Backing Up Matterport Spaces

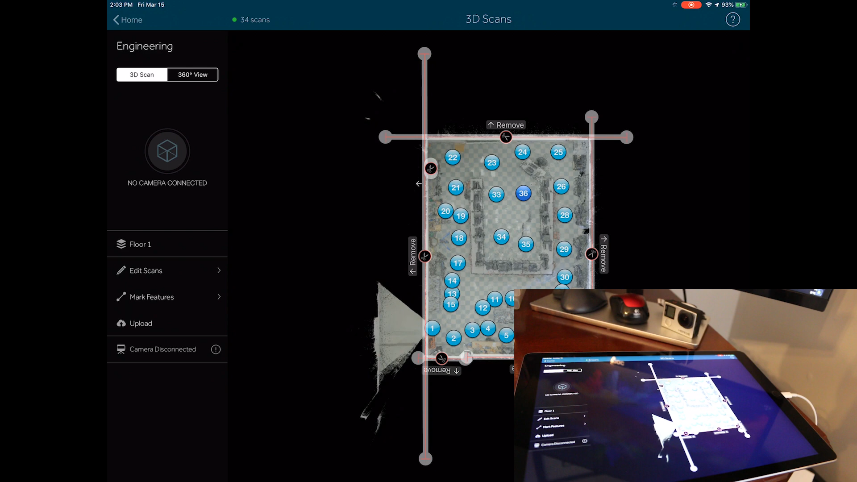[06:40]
And everything, it obviously took a little bit you can see but everything loaded up fine. So that's the best way that I found to do it if you're needing to back up the spaces from your Matterport capture app on the iPad. Alright guys, that is my easiest solution to backing up your Matterport spaces.